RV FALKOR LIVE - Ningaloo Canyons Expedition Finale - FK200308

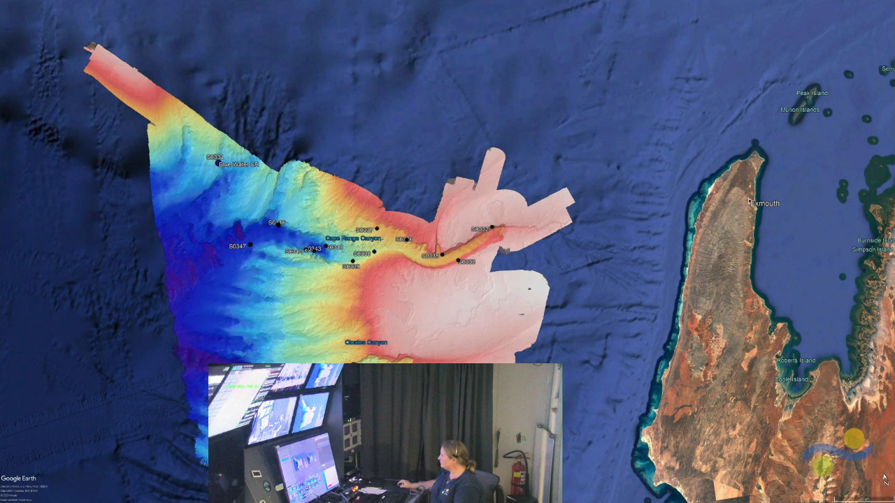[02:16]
And this is some of the multi-beam data that we've been collecting, as well as backscatter, over the evenings and whenever we're not diving.